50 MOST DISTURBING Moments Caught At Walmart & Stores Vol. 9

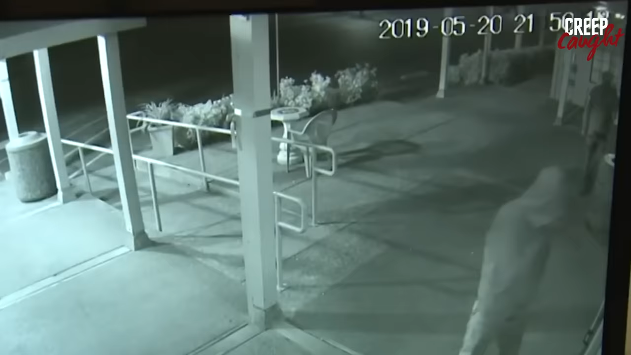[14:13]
What was suspicious was the time, it was around 11 p.m., and they were covering their faces.